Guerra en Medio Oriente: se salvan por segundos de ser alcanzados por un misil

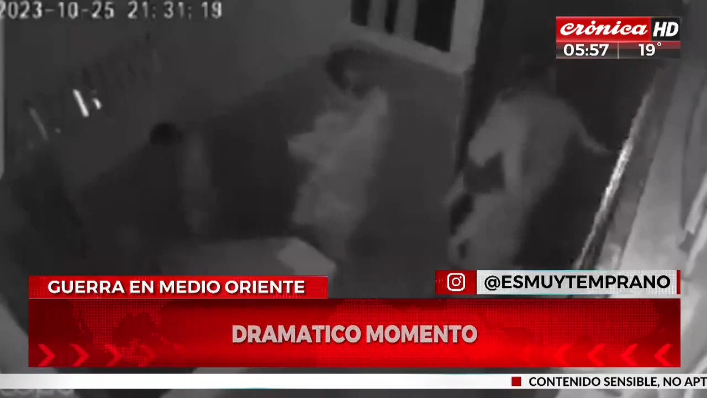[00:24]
La familia que sale del departamento y se van a dónde? A los refugios, que están generalmente en los sótanos, que están muy bien resguardados y demás. Donde los terroristas de Jamás intentaban ingresar.
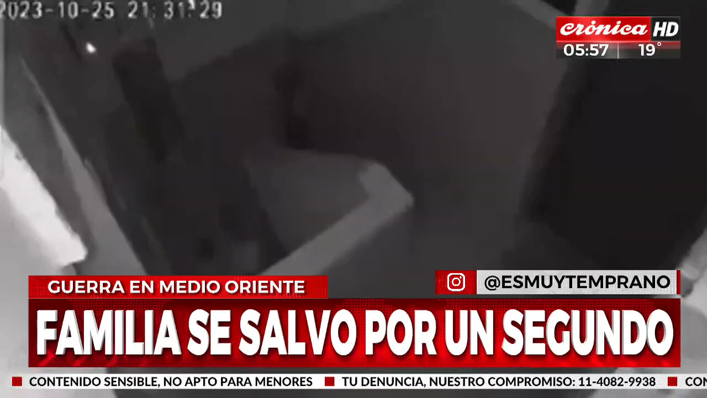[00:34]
Miren, y escuchen, ¿eh? Cinco segundos.
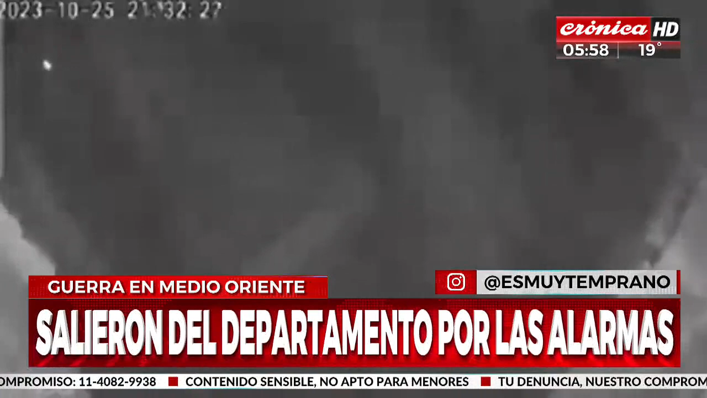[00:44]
Si vemos el video, de vuelta van a ver. Claro, el contador arriba. El contador arriba.
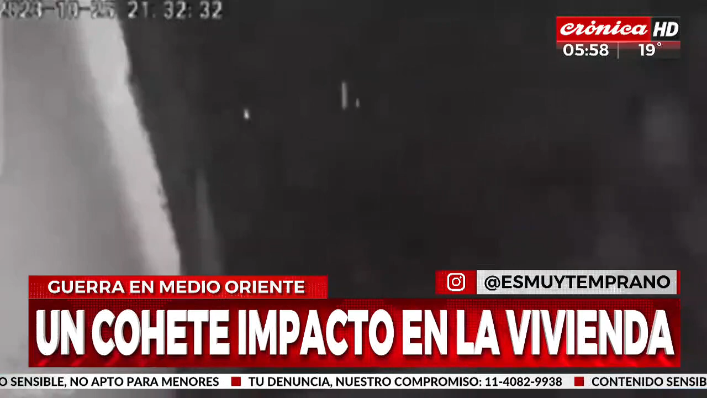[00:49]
Cinco segundos pasaron desde el momento que empiezan a bajar la escalera hasta que cae el misil sobre esta propiedad.
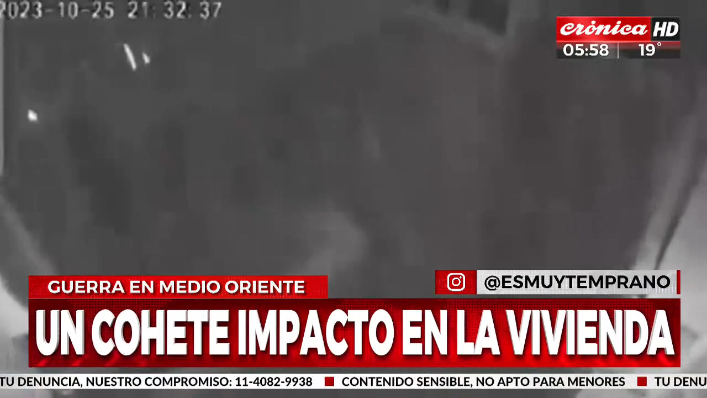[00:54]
Miren, ¿eh? Once, doce, trece. Ahí suben. Van a tratar de sacar a la familia. La familia que sale.